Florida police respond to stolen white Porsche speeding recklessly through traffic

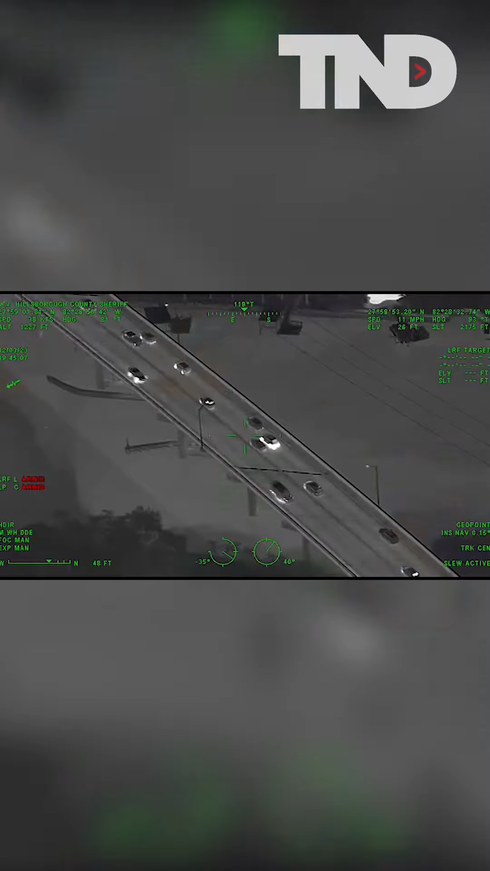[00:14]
Moving slow, trying to weave between cars, number one lane, MLK, eastbound. Alright, he's going to be wrong way, wrong way, eastbound in the west, MLK, coming up to Riverside. Amelia, he's down, Amelia. Southbound, eastbound, just signal forward here.
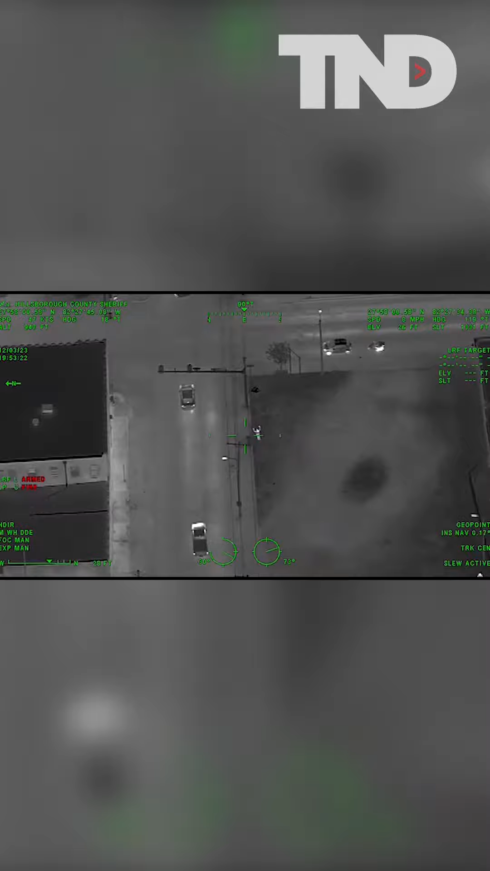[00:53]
Alright, hold the station, hold the station. He's burning out right now. They're coming to 5th, hold the station.